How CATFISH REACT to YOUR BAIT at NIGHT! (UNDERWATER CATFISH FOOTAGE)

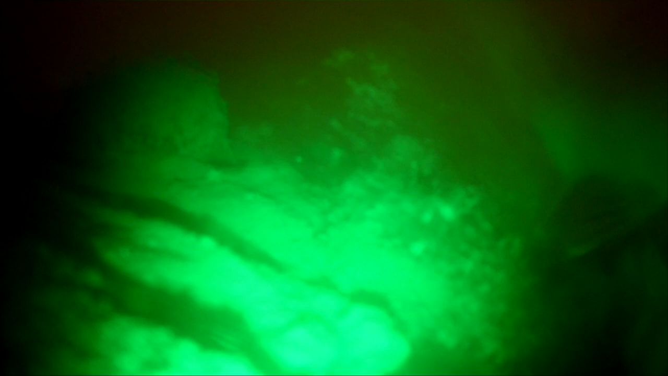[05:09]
all over the camera this guy was swimming back and forth almost the entire time he definitely looked a little flared up maybe a little angry that maybe i casted there
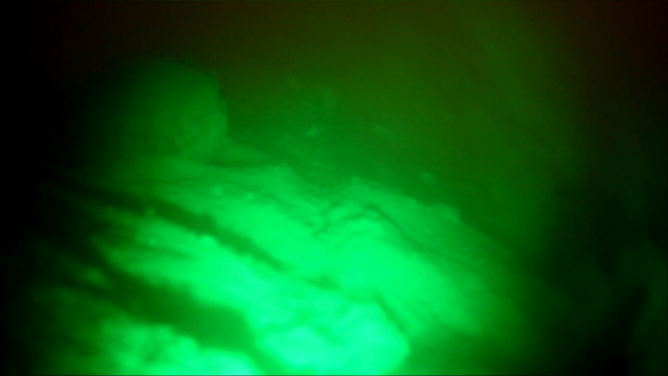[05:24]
or something but he just would not leave the camera alone he kept coming into frame constantly
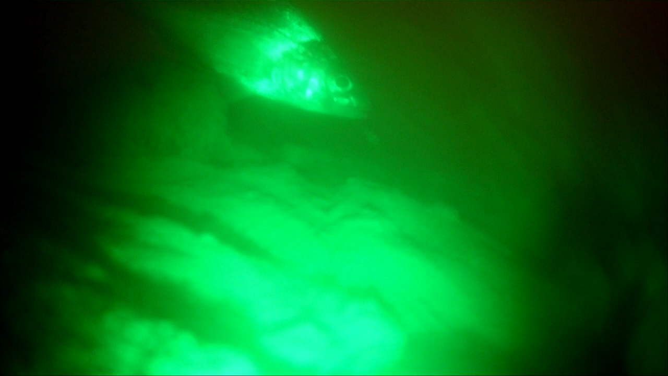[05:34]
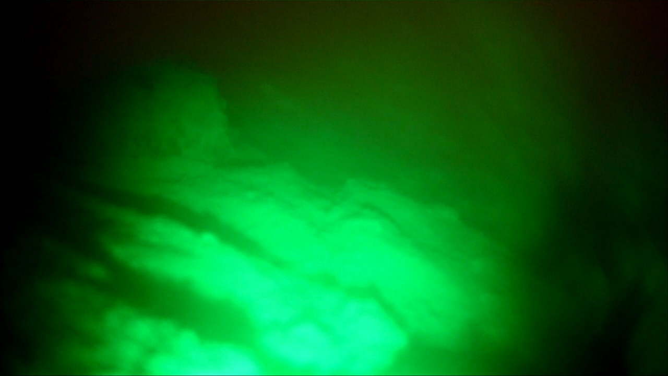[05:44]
here my bait is behind the rock to the left um so that is is why the fish keeps swimming over there
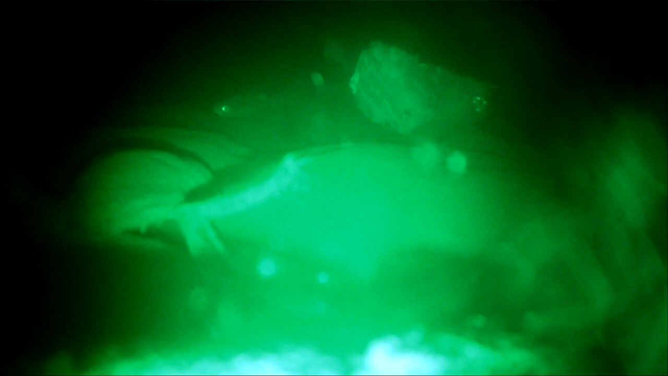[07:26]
but as you can see the bait is in there they show it pretty well on camera down there
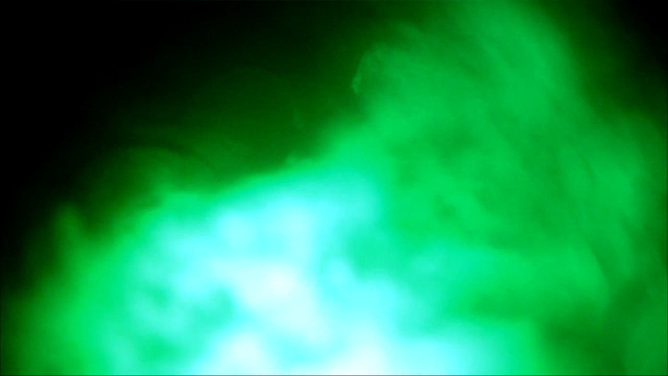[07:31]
i have this guy hanging out in front of the camera here
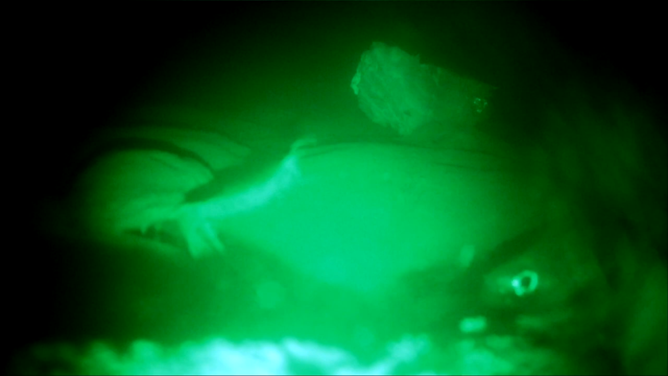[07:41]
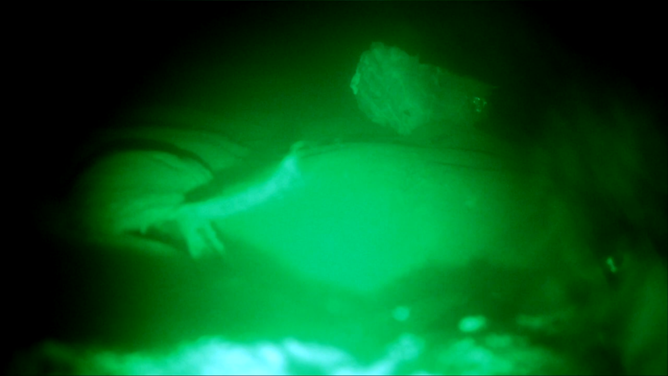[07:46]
this guy hanging out in front of the camera here just sneaks up boom sucks it in
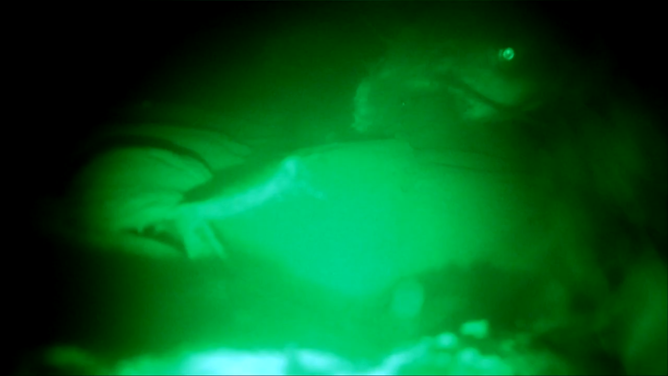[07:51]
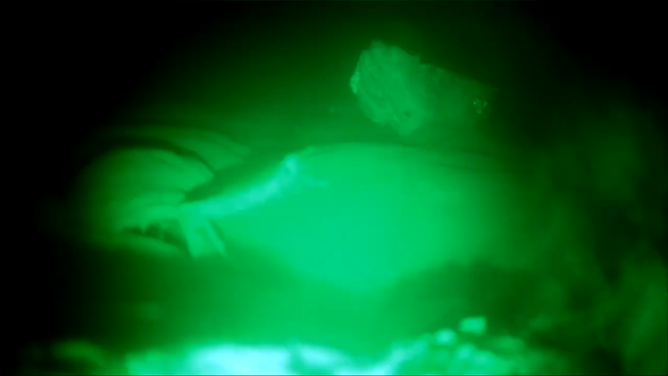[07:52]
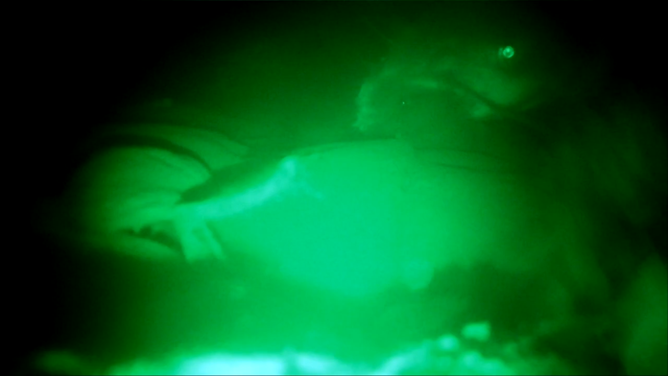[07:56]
and he's swimming with it swimming with it by this point